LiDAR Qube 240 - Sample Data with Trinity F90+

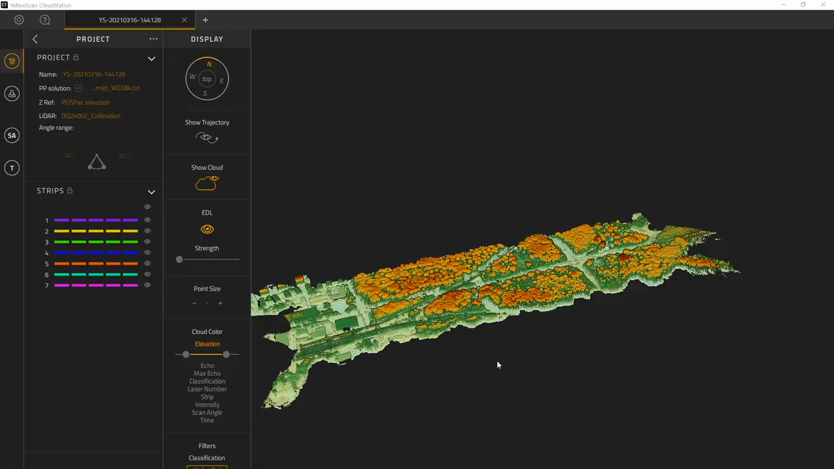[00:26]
Okay, now we look at the data from the entire flight area and we
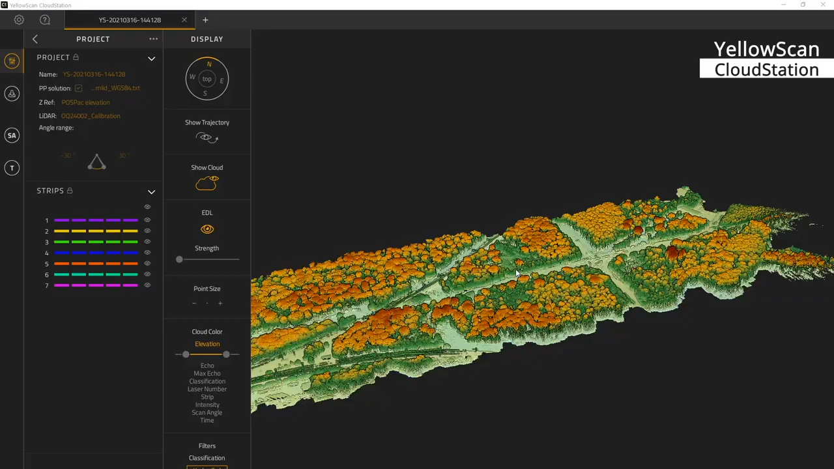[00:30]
now zoom in to a forestry area.
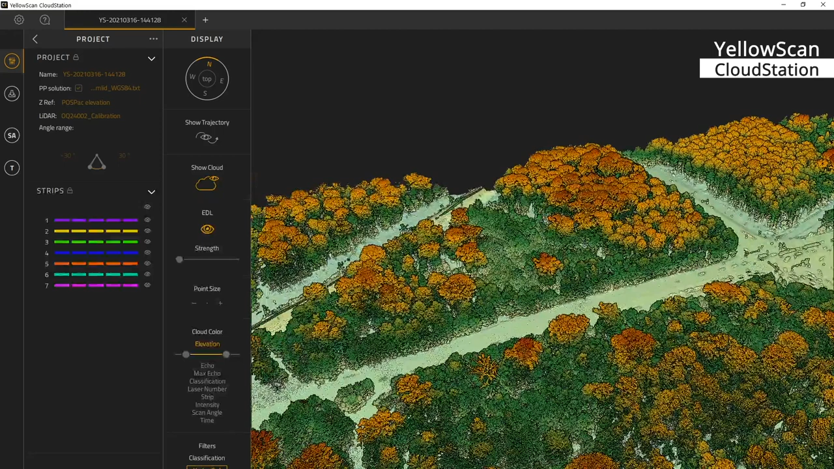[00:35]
And with one single click I can hide the trees and I just look at the terrain data.
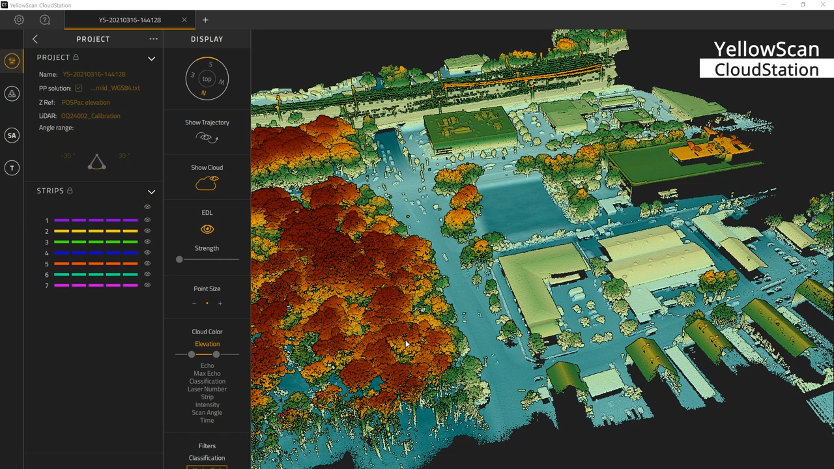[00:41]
Okay, we flew just one time above this area and the LiDAR got all single details on the ground, even on the houses. And you will be astonished if we switch
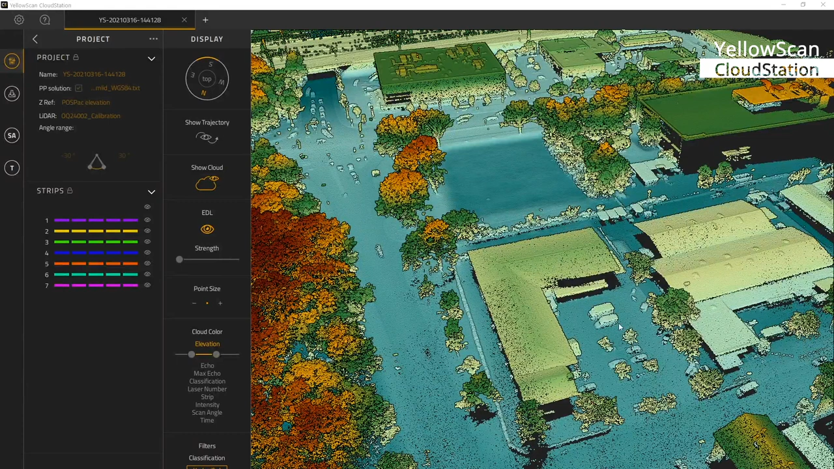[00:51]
to intensity so that you can even see the single solar panels and the parking cars on the parking area. So this is the entire data set of
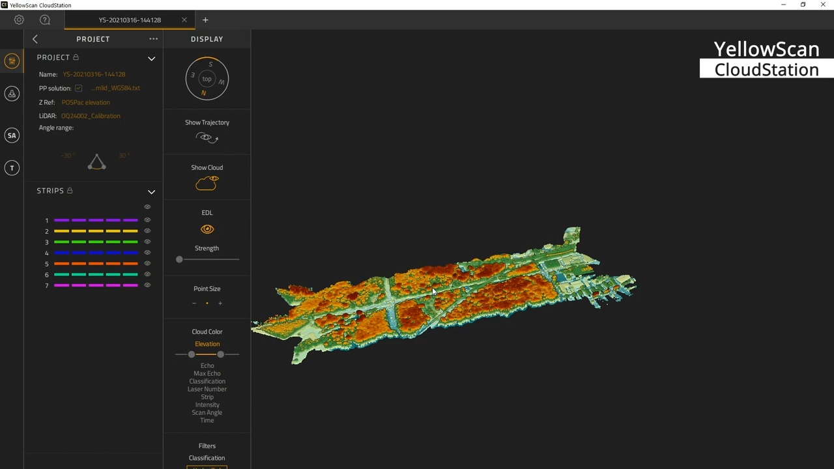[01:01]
a 20 minute flight and I will now zoom in to another path and the road. And it's amazing what kind of detailed level we can survey with this Cube 240.
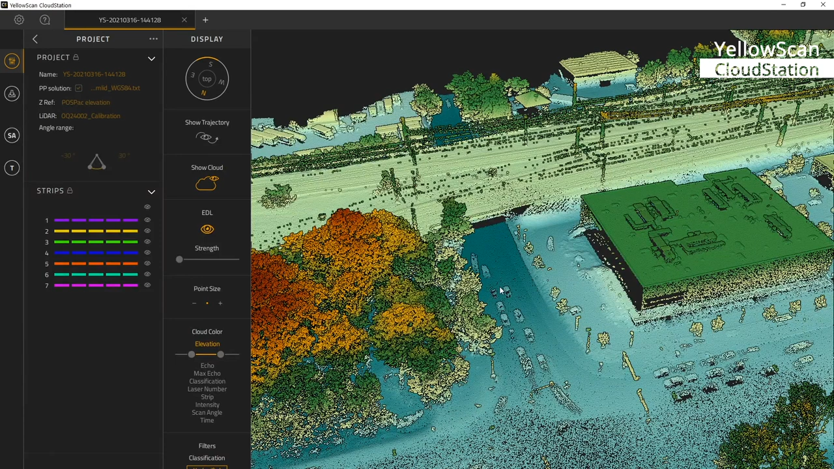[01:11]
Especially when we use the intensity values,
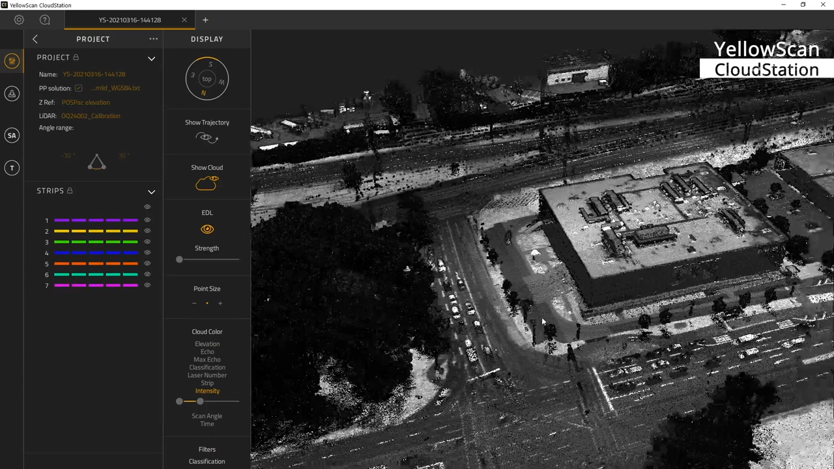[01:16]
we can clearly see all the road markings, we can see the cars, we can see the railway tracks.
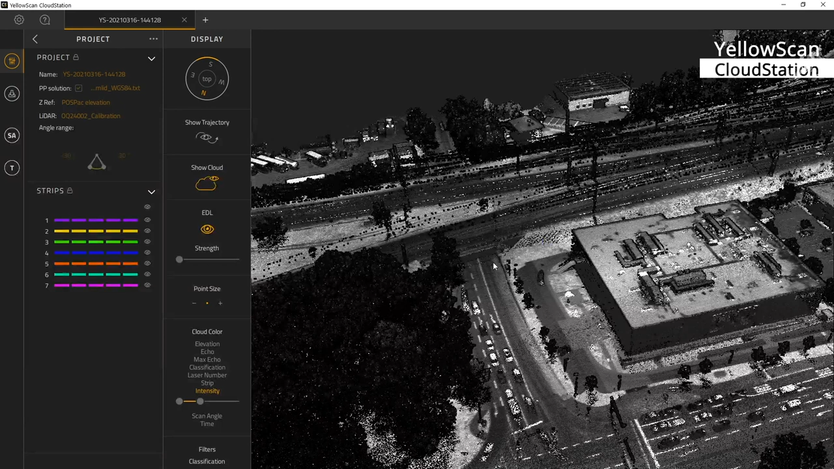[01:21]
It's mind-blowing accuracy and it's such a great data.